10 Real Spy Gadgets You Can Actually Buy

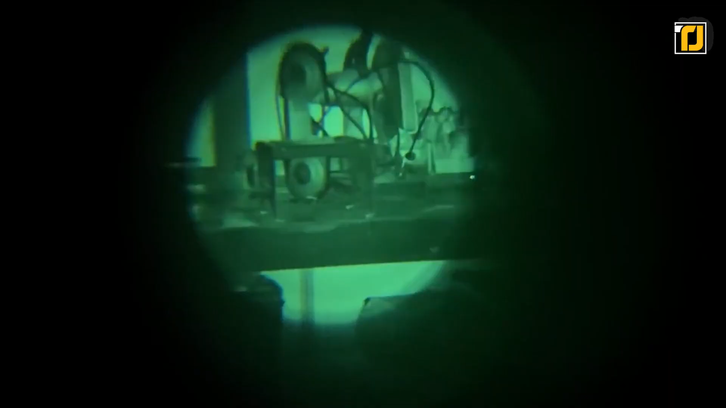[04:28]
lets you see almost perfectly in the dark to make things even better